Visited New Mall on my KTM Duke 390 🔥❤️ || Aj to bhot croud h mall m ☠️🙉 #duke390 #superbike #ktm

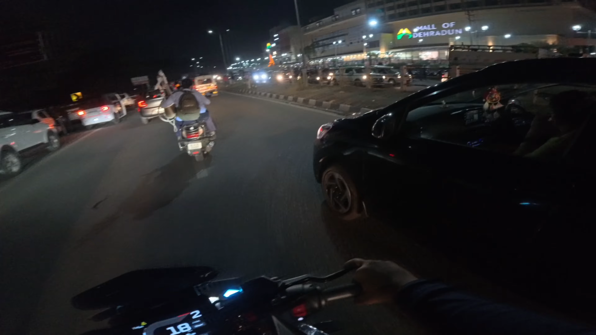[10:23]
ये देखो लाइट्स कितनी मस्त लग रही है। और देखो आईफिल टावर बना रखा है एक छोटा सा। हाय गाइस। पागल है क्या तू? क्या कर रहे है? लड़की के बाद चले चलना खेलूंगा मैं उसे। आज
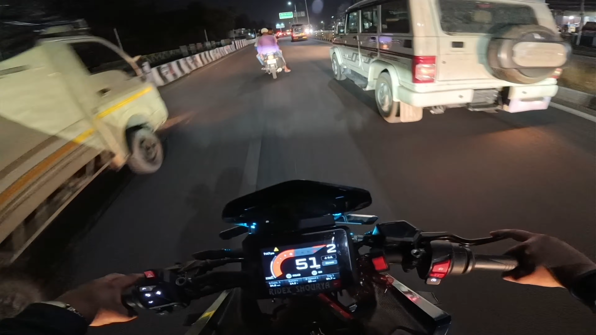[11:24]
लो भाई ट्रैफिक आ गया है। अब हम नहीं कर पाएंगे जूम जूम नहीं कर पाएंगे हम।